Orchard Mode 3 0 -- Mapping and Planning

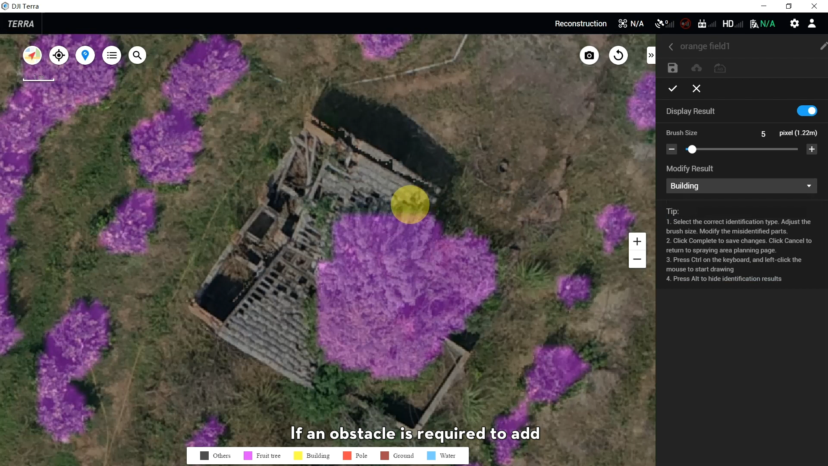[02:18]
If an Obstacle is required to add, select Pull.
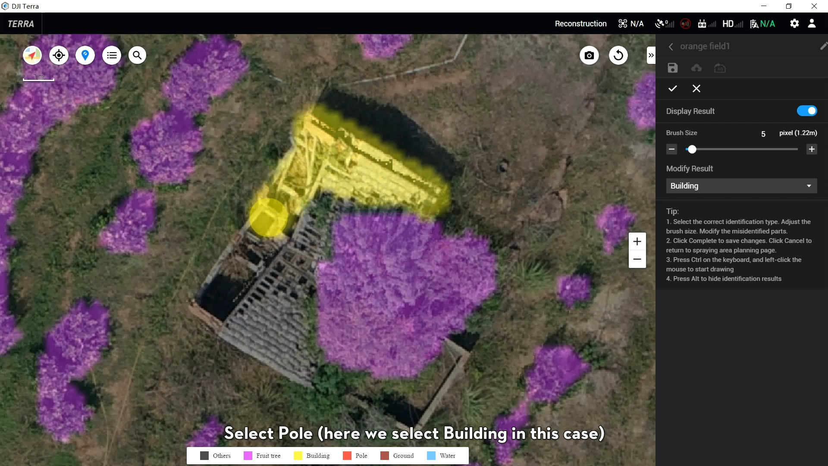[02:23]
Here we select Building in this case.
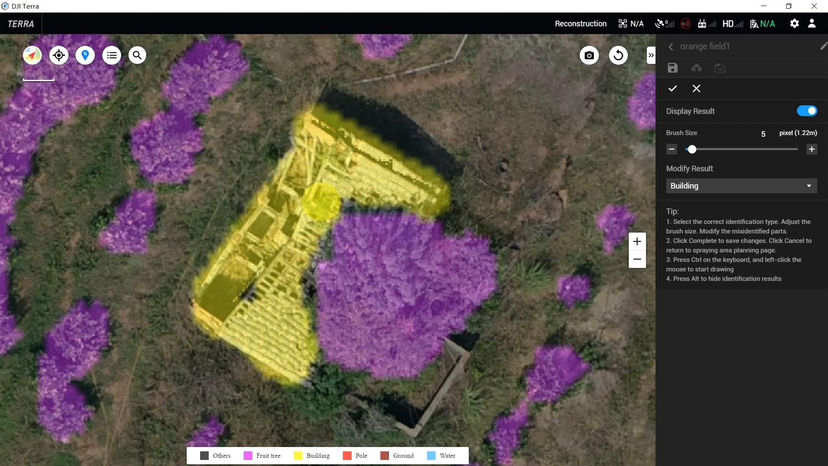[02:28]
After Modify, click OK and Save it.
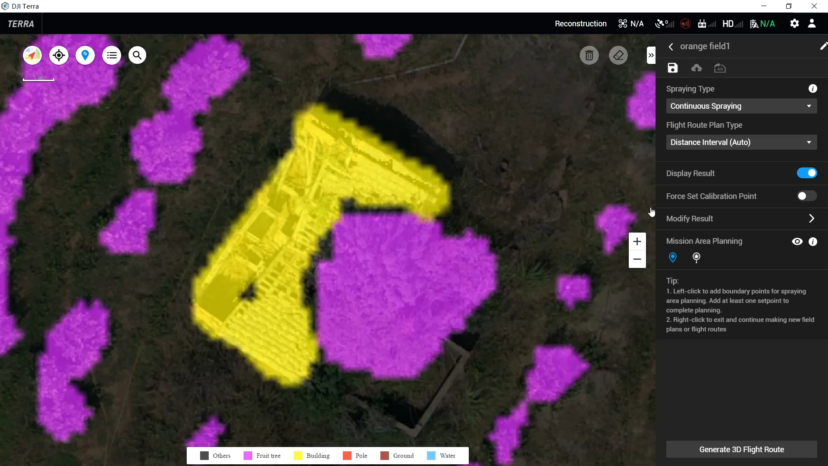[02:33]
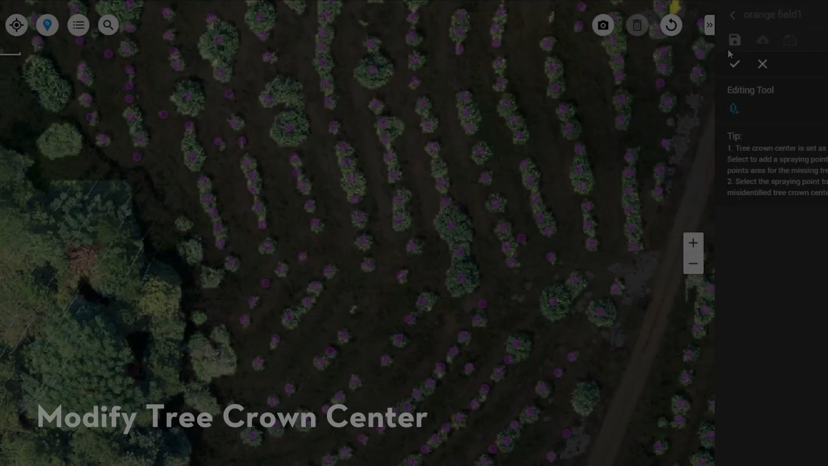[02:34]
Modify Tree Clown Center.
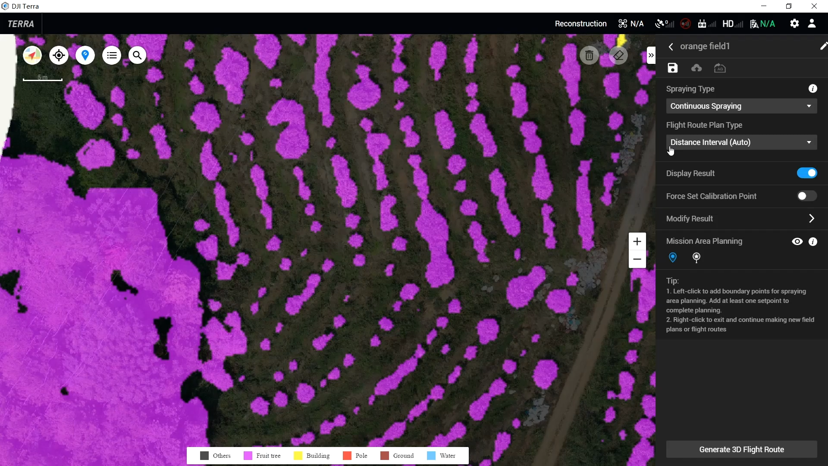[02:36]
Select Spot Spring in the Spring tab.
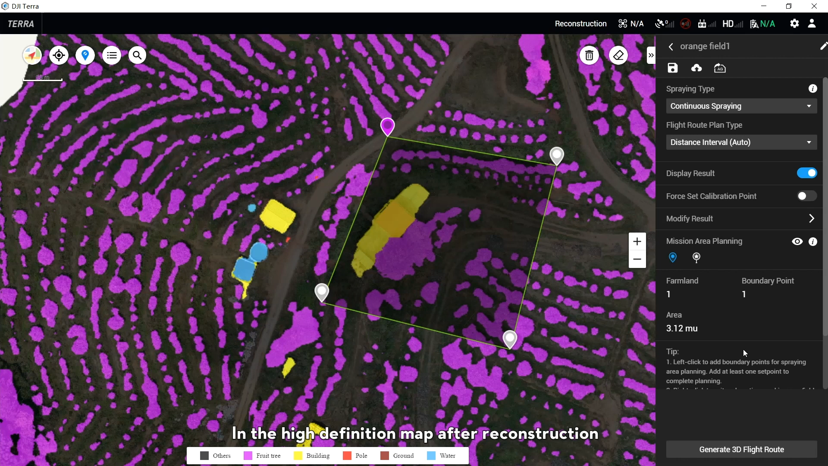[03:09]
In a high-definition map after reconstruction,
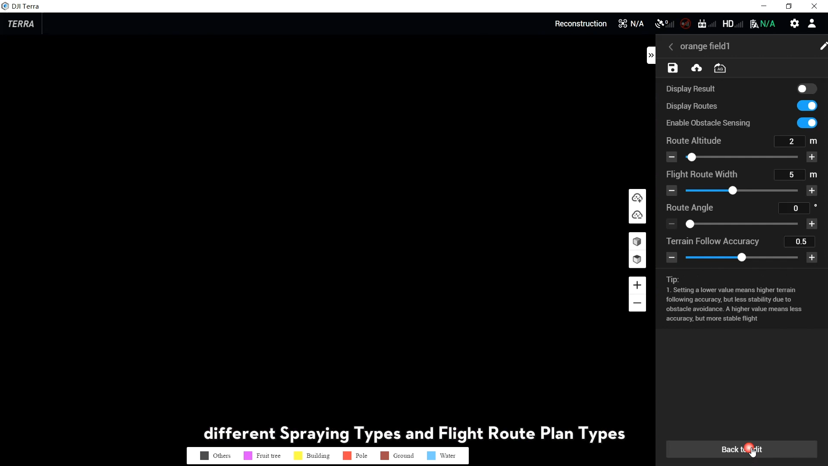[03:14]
different spring types and flight route planning types can be selected based on the fruit tree distribution.
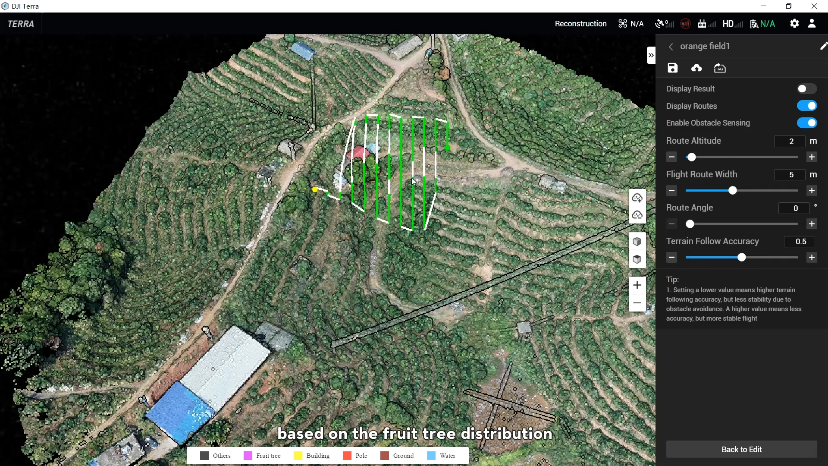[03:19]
When it is continuous spring,
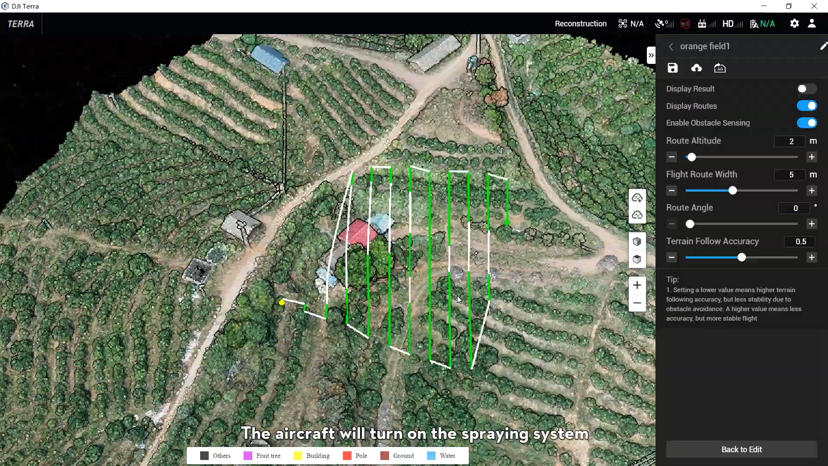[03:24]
the aircraft will turn on the spring system in the whole journey in fruit tree area.
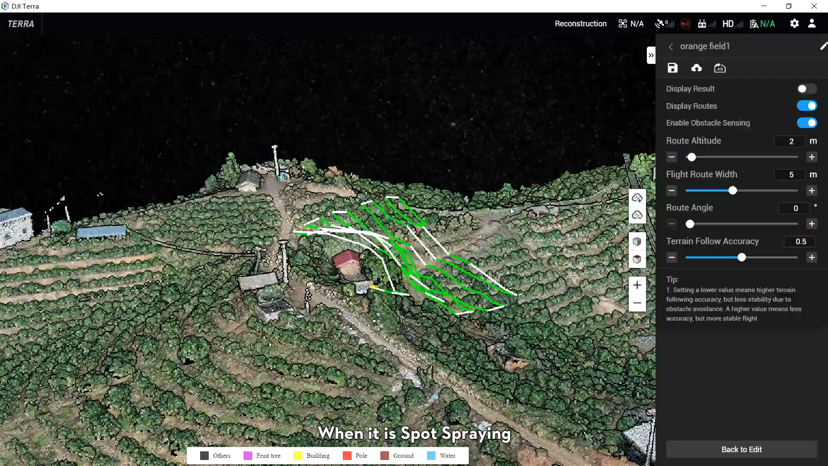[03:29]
When it is spot spring, the aircraft will only turn on the spring system on the top of the fruit trees.
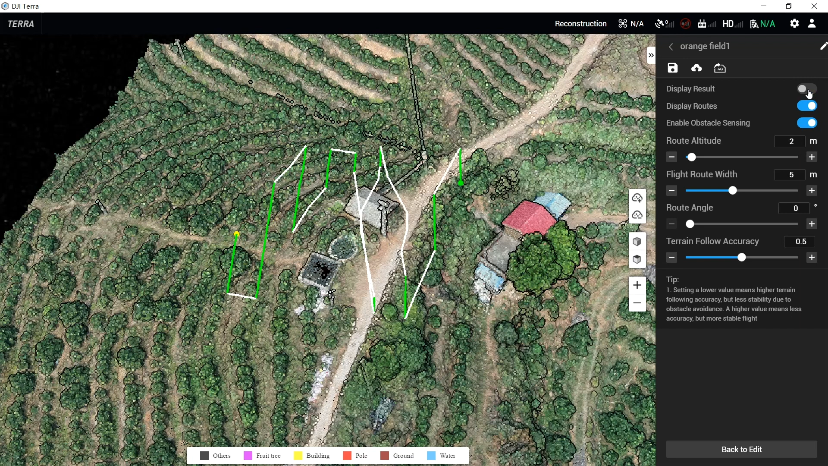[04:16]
Click Generate 3D Flat Route. Select to turn one or off, display result, and display routes.
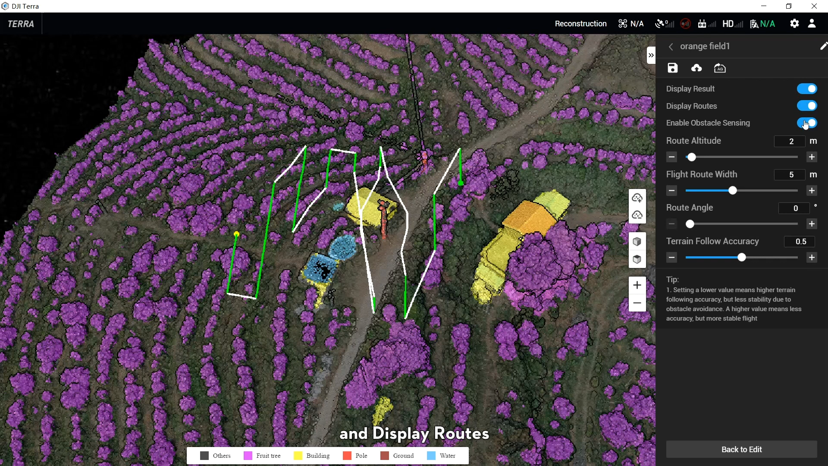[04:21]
If there are obstacles like pull in the field,
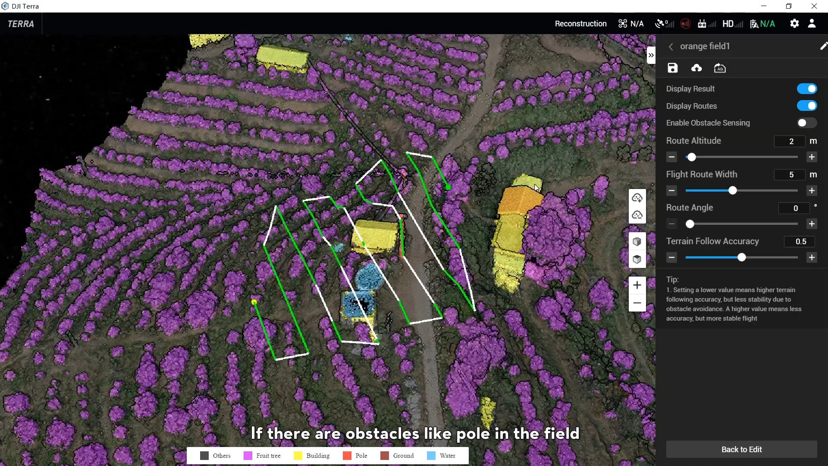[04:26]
turn one, enable obstacle sensing.
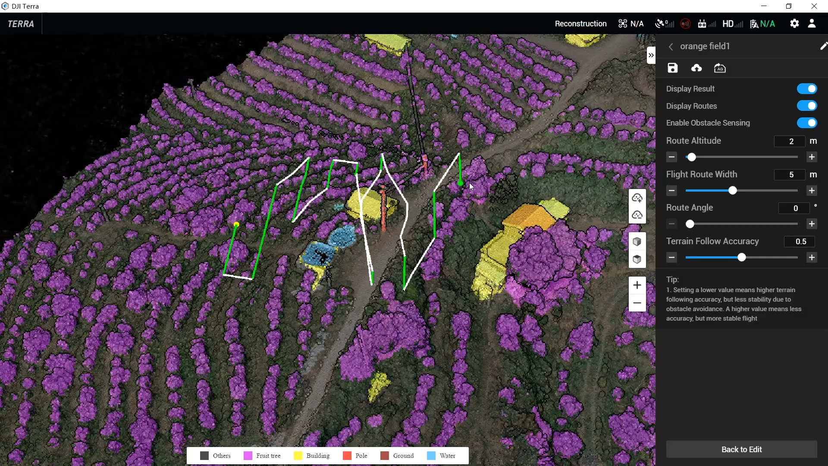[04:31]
Adjust route altitude, flat route width, route angle, and terrain flow accuracy.
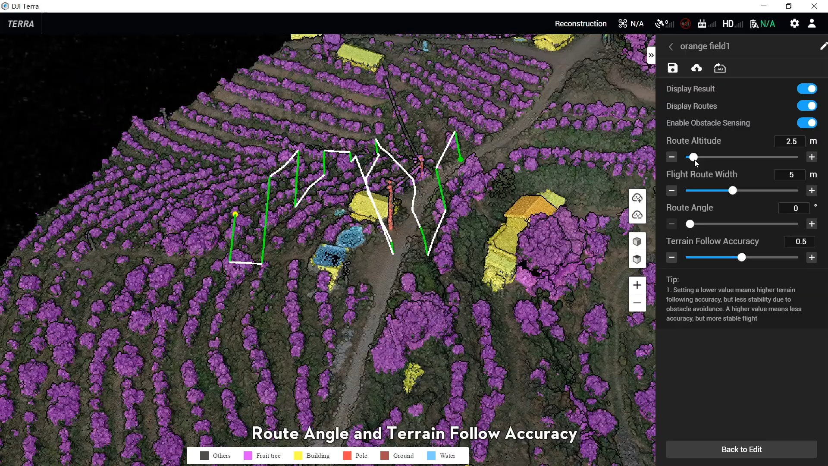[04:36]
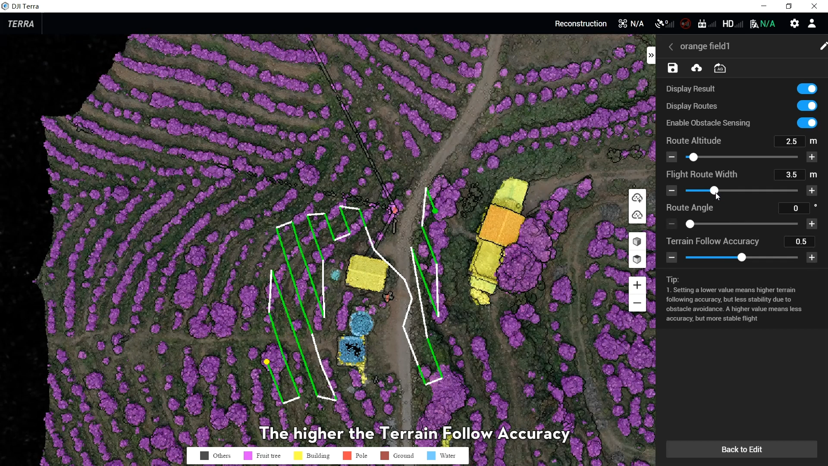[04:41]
The higher the terrain flow accuracy, the worse the terrain flow situation, and the smoother the routes.